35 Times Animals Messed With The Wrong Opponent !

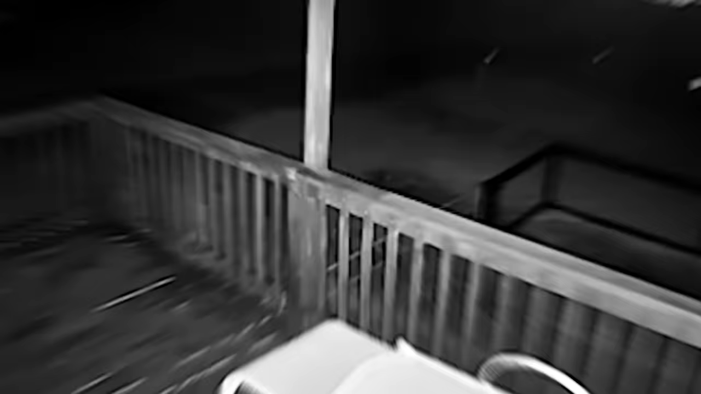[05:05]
when a coyote started bullying a little cat the cat used its epic climbing abilities to its advantage and narrowly escaped death